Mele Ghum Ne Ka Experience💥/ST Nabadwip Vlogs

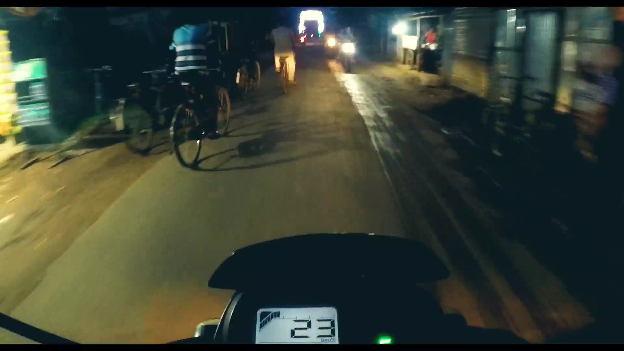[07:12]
हॉस्पिटल है, राइट साइड में हॉस्पिटल है। और ये जो मेले का पहला गेट आ चुका है, और हम
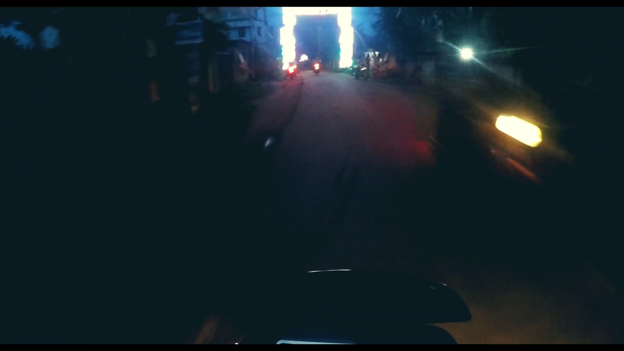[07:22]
अपना काम ख़त्म करके मेले में जाएंगे।
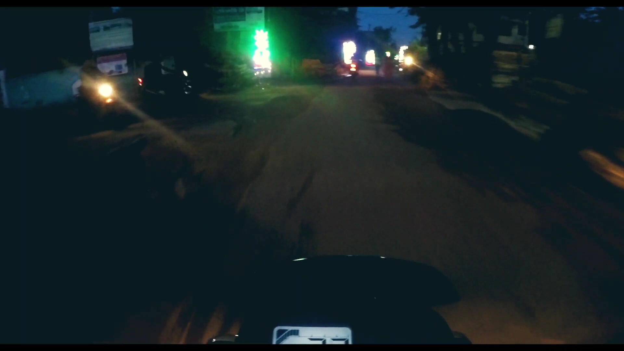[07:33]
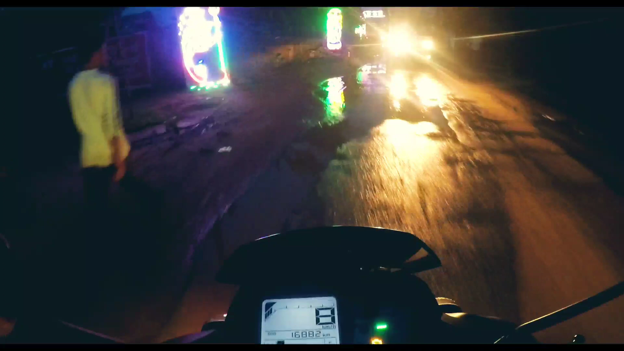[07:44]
इधर शायद बारिश हुआ था यार, इसलिए थोड़ा सा पानी जम चुका है।
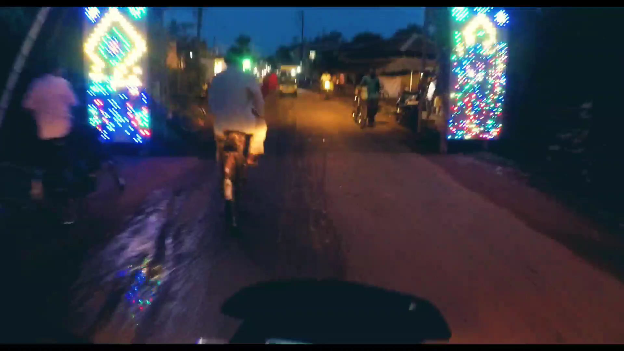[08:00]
और ये ज़्यादा ही क्राउड सा एरिया है यार, ये मेले में ज़्यादातर भीड़ नहीं हुआ है, थोड़ा सा नॉर्मल सा ही है, इतना ज़्यादा नहीं हुआ है।
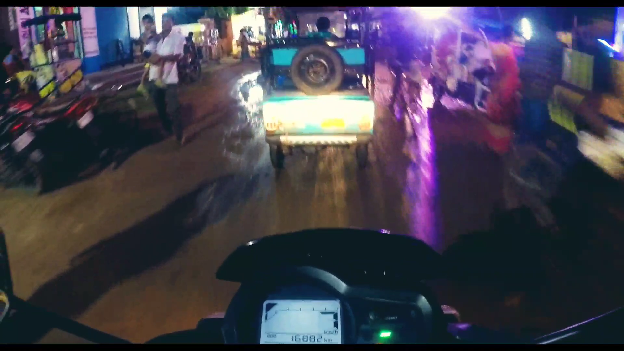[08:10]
अपना जो काम था उसको ख़त्म करके अभी मेले में थोड़ा सा घूमेंगे और चिल अप करके घर की तरफ जाएंगे।
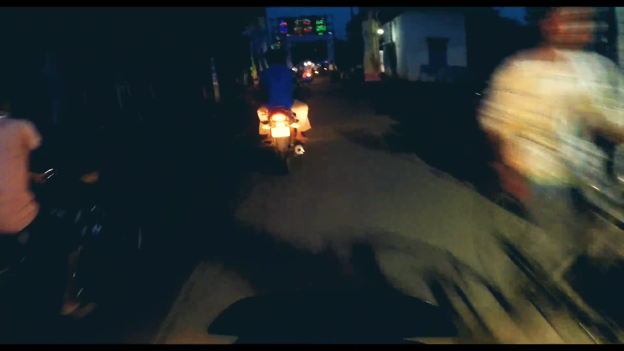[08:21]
और ये है सीधा मेन मार्केट जो केसड़ी का है।
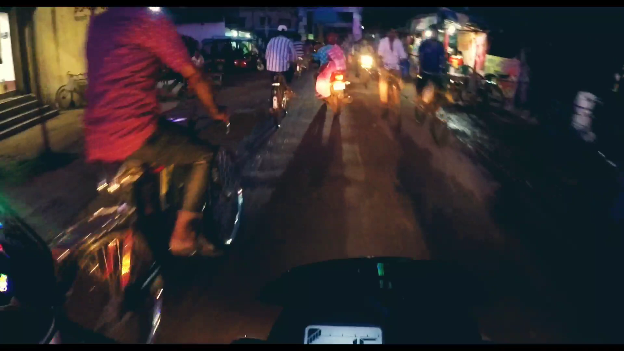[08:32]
अभी ये सीधा रोड जाएगा आपको दीघा बेलदा की तरफ, और अभी अंधेरा हो चुका है, आप देख ही सकते हो यार मोटर ब्लॉगिंग में कैसा आपको आ रहा है या नहीं, शायद आप लोगों को थोड़ा थोड़ा दिख रहा होगा।